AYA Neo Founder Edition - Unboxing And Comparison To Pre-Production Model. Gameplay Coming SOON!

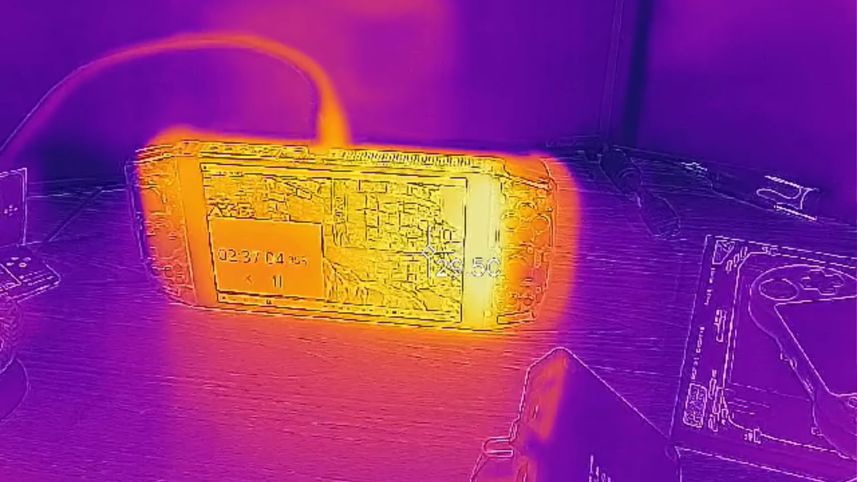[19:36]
Largely, all of the heat is exhausted out of the top.
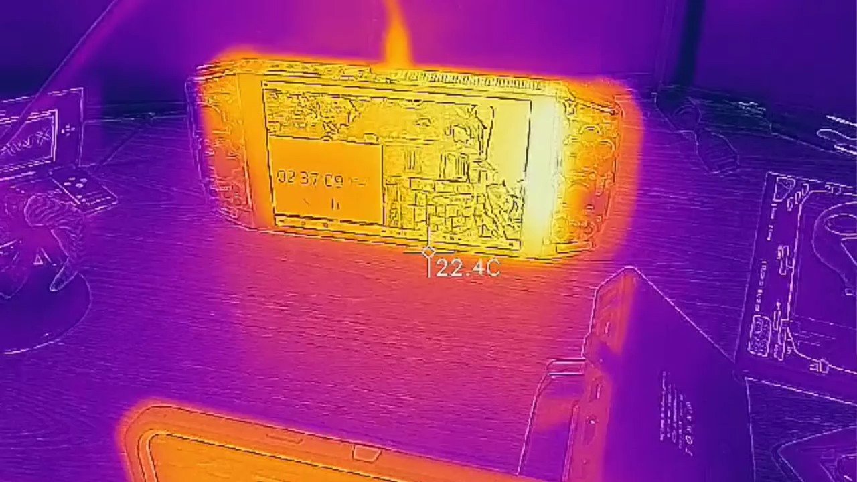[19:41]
On screen: spot 22.4°C
So it's concentrated almost exclusively at the top of the heatsink itself. That's basically where all of the heat is.
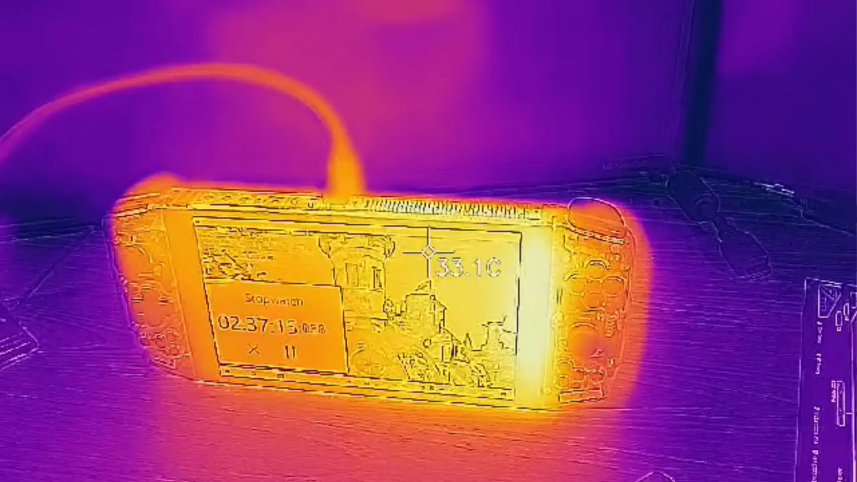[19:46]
On screen: spot 33.1°C
Where you hold the device is really cool.
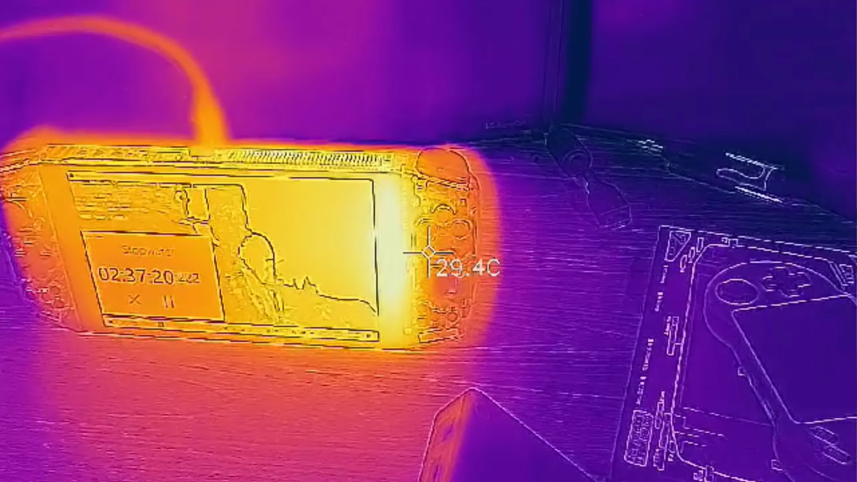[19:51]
On screen: spot 29.4°C
In fact, when you, it looks a lot hotter when you're looking at through the camera itself.
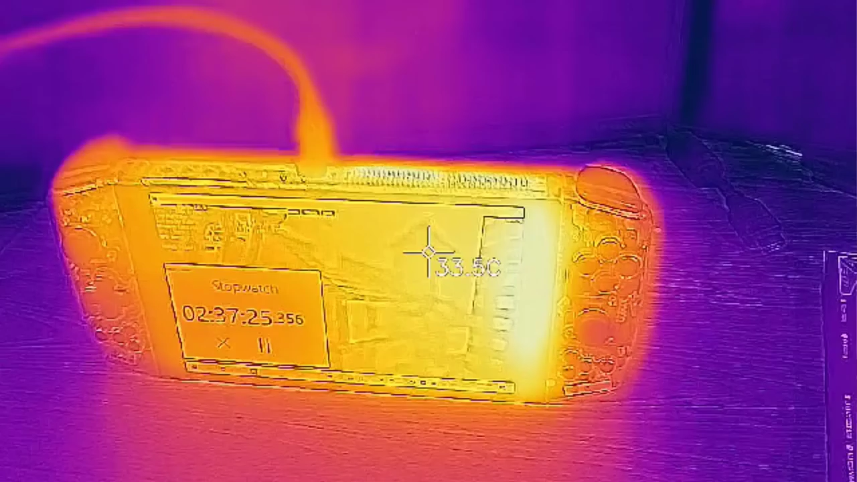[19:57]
But when you compare it against my hand temperature, you can see that my hand temperature is almost as hot as the heatsink area itself.
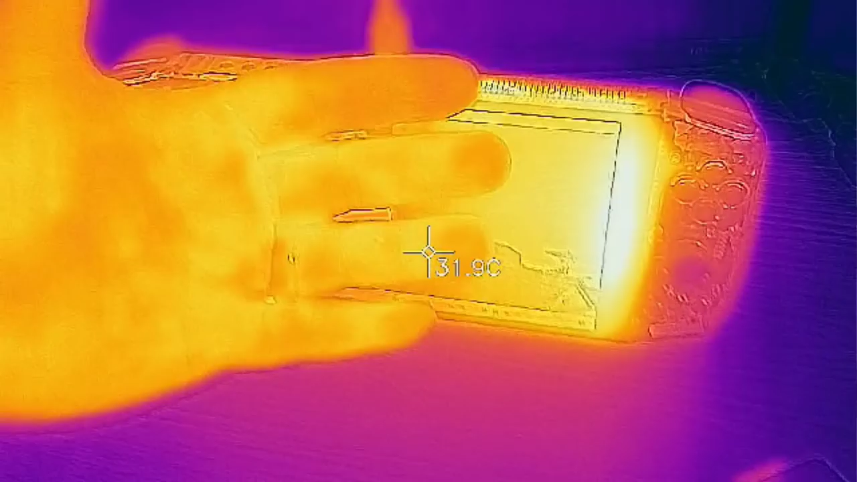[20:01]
On screen: spot 31.9°C
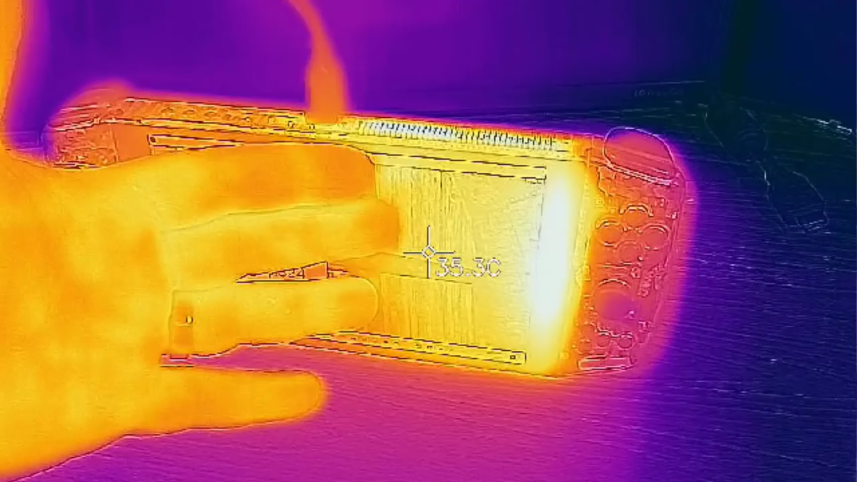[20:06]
Obviously, this is the external plastic surrounding area, not the heatsink itself temperature. So that's what it's measuring.
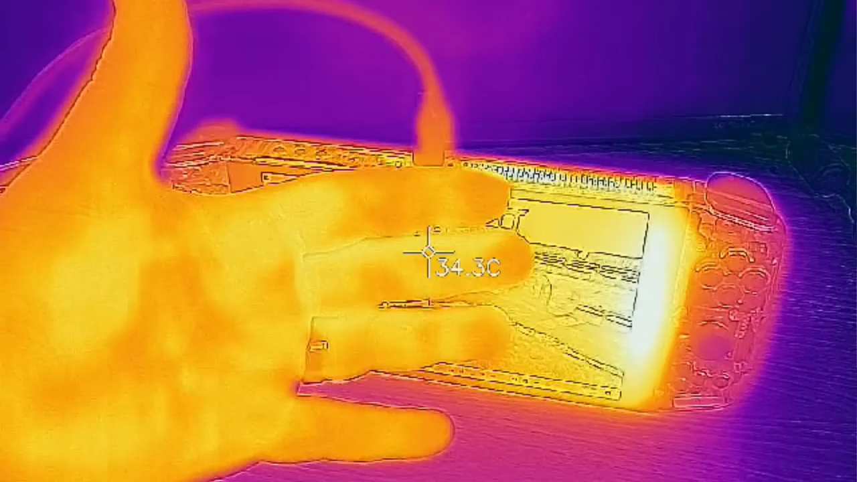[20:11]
On screen: spot 34.3°C
Also, a thermal camera is off, is not completely accurate.
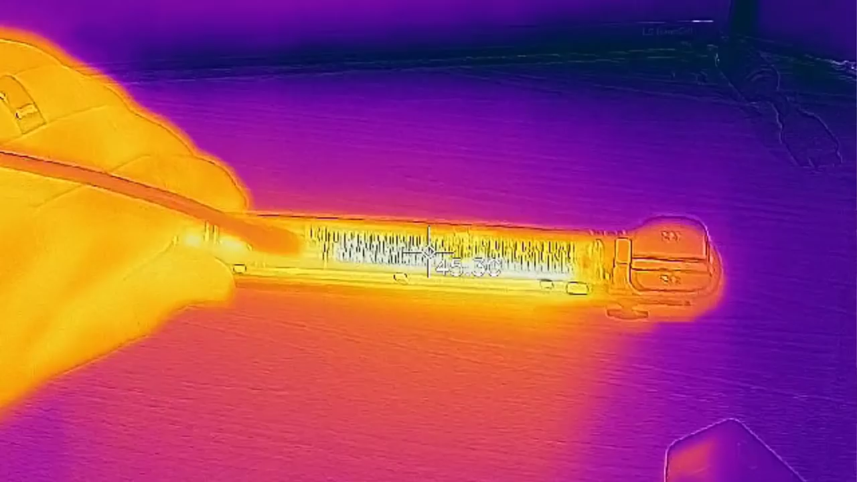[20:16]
This is more just to visualize heat and what it looks like. I do have a non-contact thermometer that I have
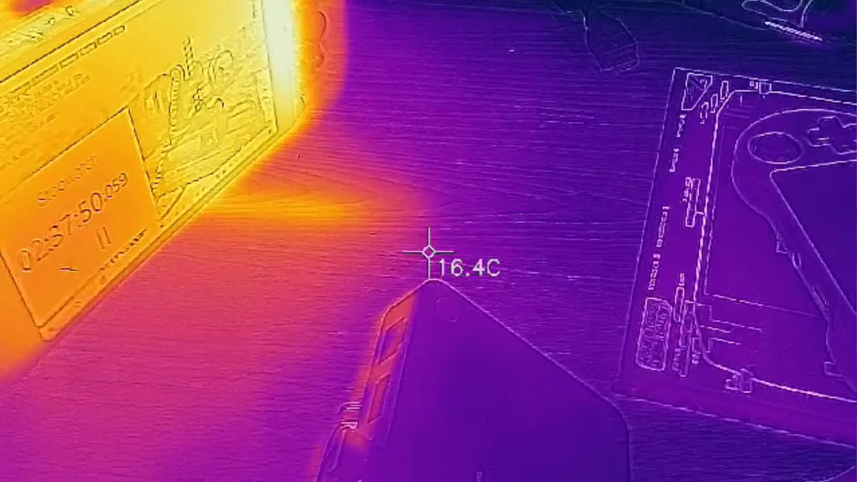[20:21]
On screen: spot 16.4°C
tested against a ice and also boiling water.
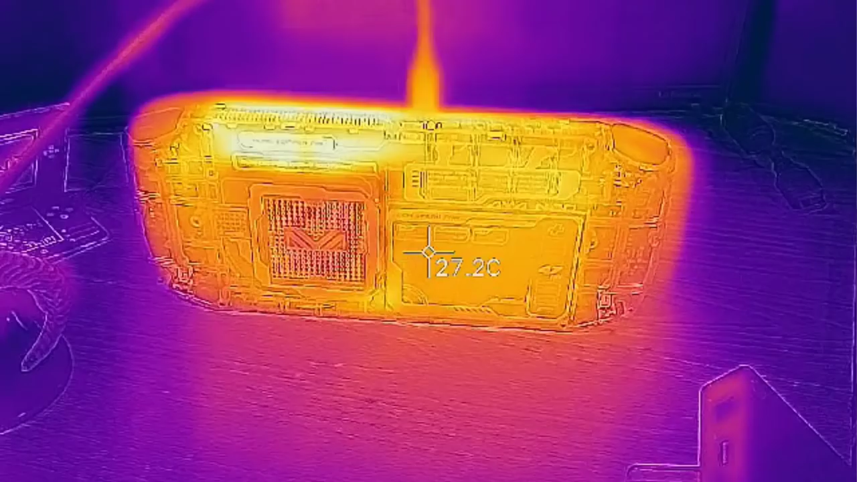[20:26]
On screen: spot 27.2°C
And it is actually extremely accurate.
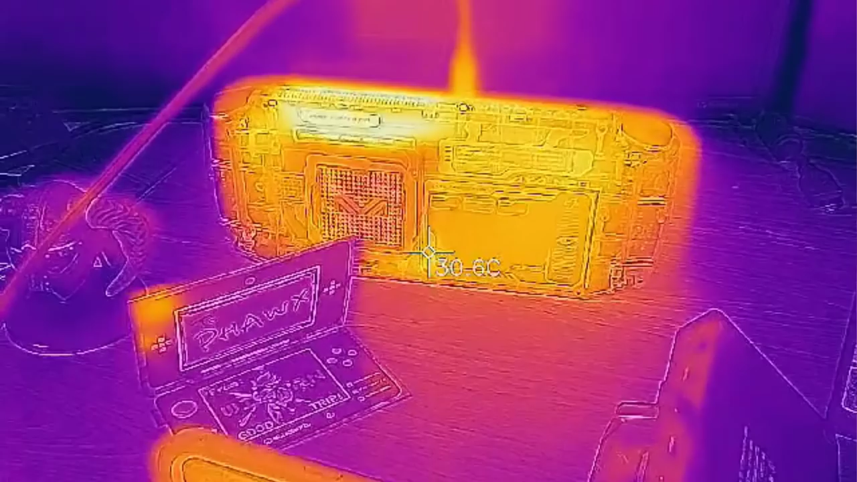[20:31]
Comparing a non-contact thermometer to the temperatures that were found through the thermal camera, it was indeed off by 3 degrees Celsius, minus 3 degrees Celsius.
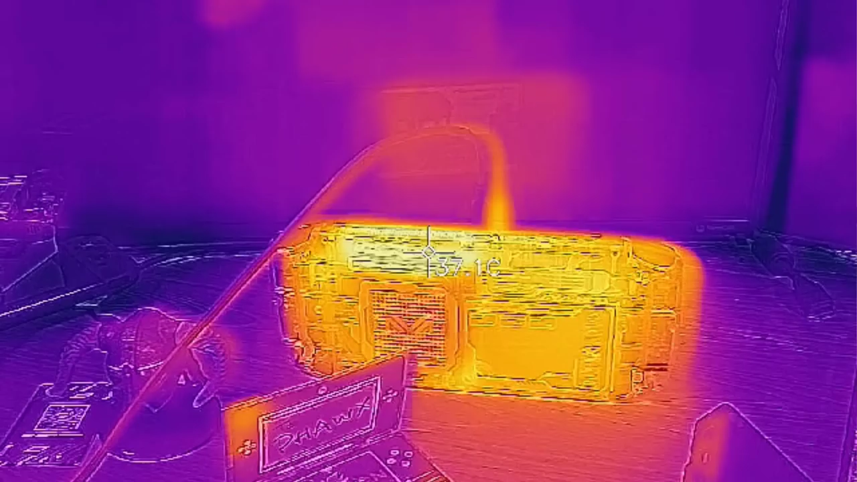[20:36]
So it's actually cooler in the temps.
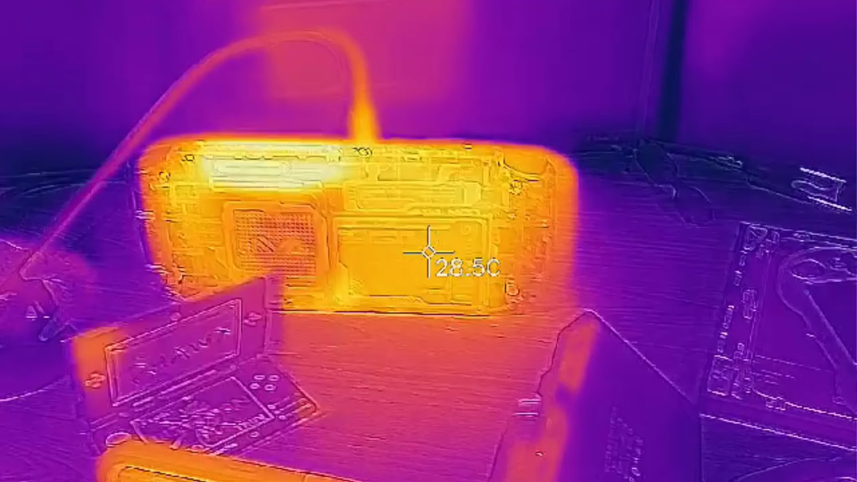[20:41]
On screen: spot 28.5°C
The temps are 3 degrees Celsius higher recorded what you're seeing versus anything else.